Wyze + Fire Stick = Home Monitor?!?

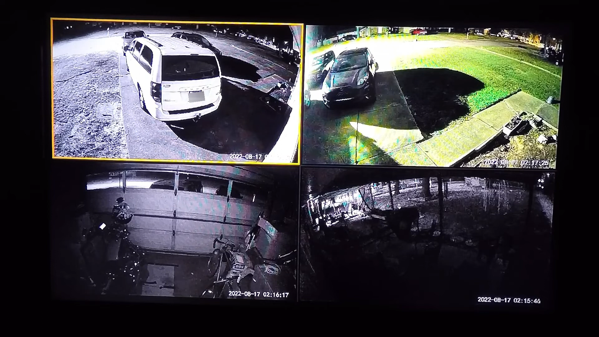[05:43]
and then hit the back button and you'll be right back to your forescreen where you can see all of the cameras at once you can also set multiple configurations if you don't like this layout or you want to see one picture large and you have more cameras that you want to see small you can come up here to the display so if you're looking at your four cameras go up and then go over to the right to the three dots and hit that and
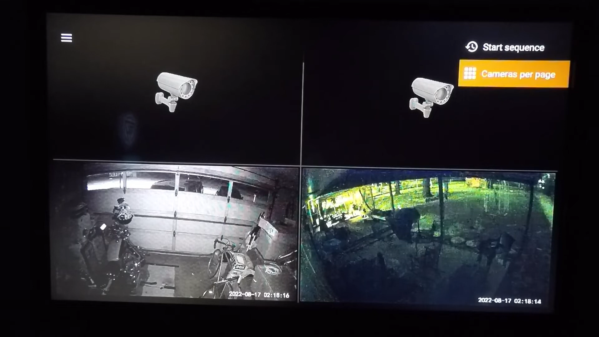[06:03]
you can go to cameras per page and these are the different layouts you can do two